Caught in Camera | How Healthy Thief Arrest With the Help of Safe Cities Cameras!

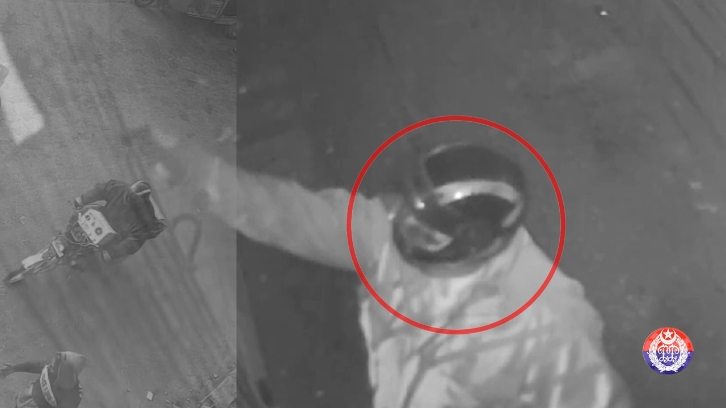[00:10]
لاہور کے سرافہ بازار الیکٹرونکس مارکیٹ
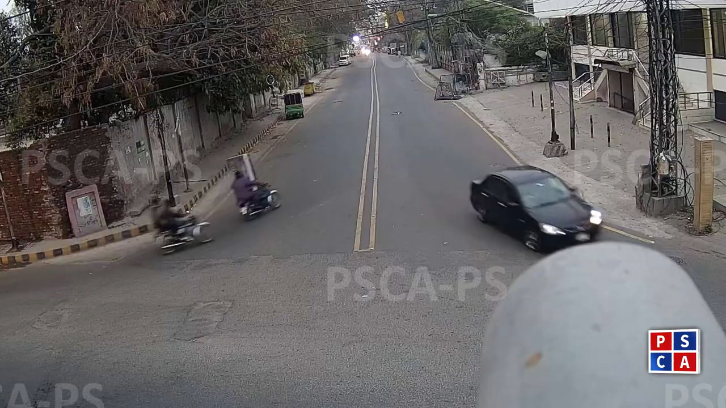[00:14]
سمیت دیگر بڑی مارکیٹوں میں سب سے ویرے چوریاں کرنے والا موٹسائیکل سوار سیف سٹی کیمروں کے نشانے پر
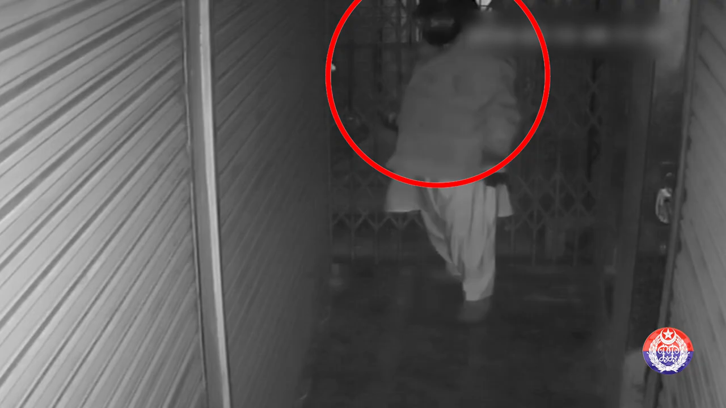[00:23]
ہٹا کٹا چور مختلف کاروائیوں میں اب تک
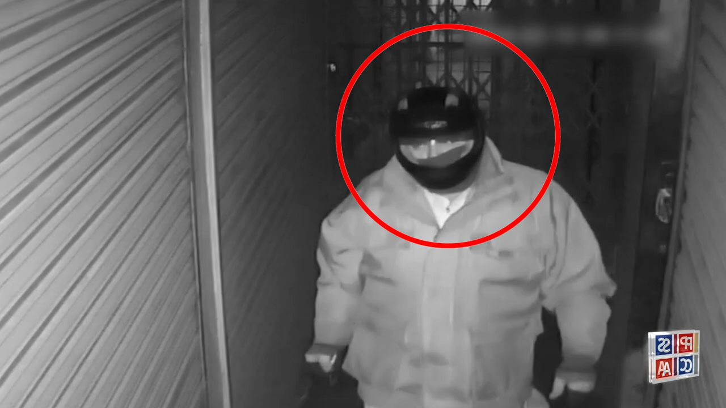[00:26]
تقریباً اڑھائی کروڑ کا مال لوٹ چکا ہے
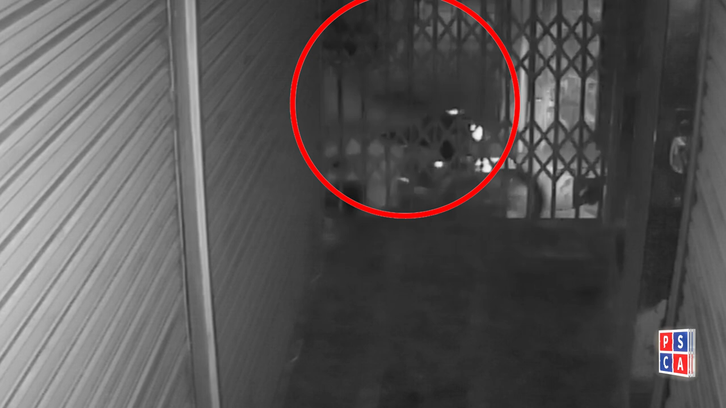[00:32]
یہ مناظر ہیں لاہور کی سرافہ مارکیٹ کے اندرون تنگ گلیوں میں یہ کوئی رہگیر نہیں بلکہ چور واردات کرنے آیا ہے
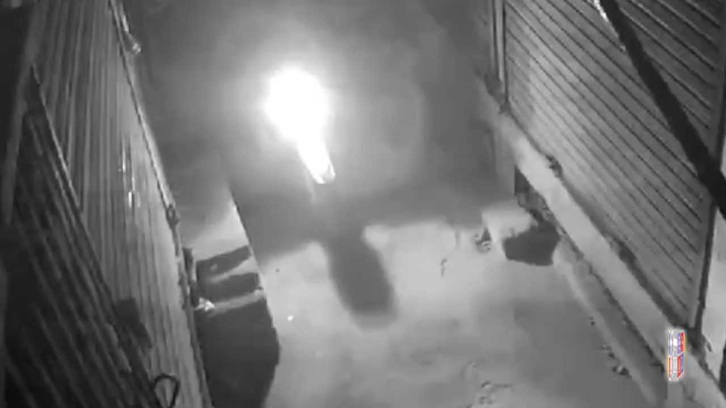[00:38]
چور موٹسائیکل پر آیا ہے اور گزر گیا ہے جبکہ دراصل بائیک کھڑی کر کے پیدل
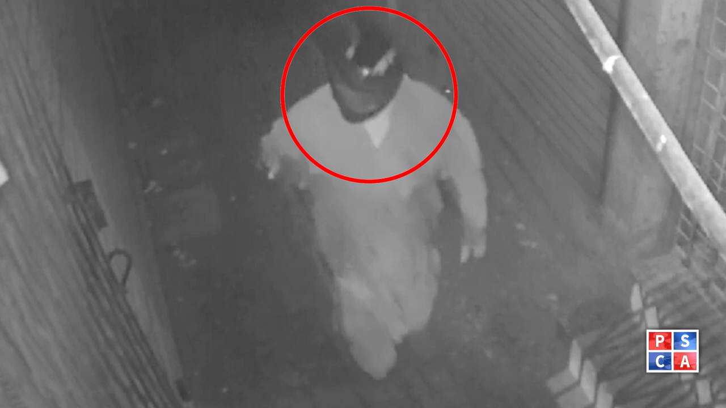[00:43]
آتا دیکھا جا سکتا ہے چور نے ہیلمٹ پہن رکھا ہے مارکیٹ کا تعلق کھولا اور اندر چلا گیا دوسرے انگل پر موجود کیمرے سے چور کو داخل ہوتے ہوئے فرنٹ ویو سے بھی دیکھا جا سکتا ہے سی سی ٹی وی فوٹیج میں دیکھا جا سکتا ہے کہ چور چوری کر کے چند ہی منٹوں میں واپس لوٹ رہا ہے ہاتھ میں پکڑے بیگ میں ایف ای آر کے مطابق پانسو گرام سونا اور نو لاکھ روپے چوری کر لیا گئے ہیں